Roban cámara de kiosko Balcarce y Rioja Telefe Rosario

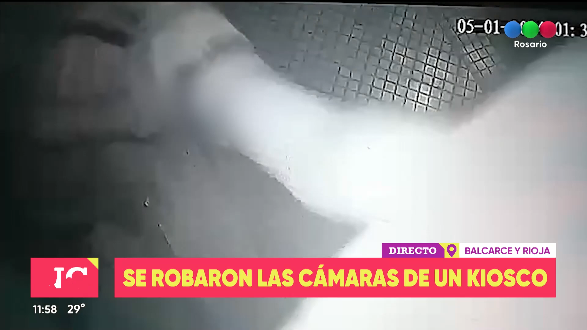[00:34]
Van directamente hacia tu local. Exacto, directamente porque se ve perfectamente bien en la cámara cuando vienen cruzando de la vereda de enfrente,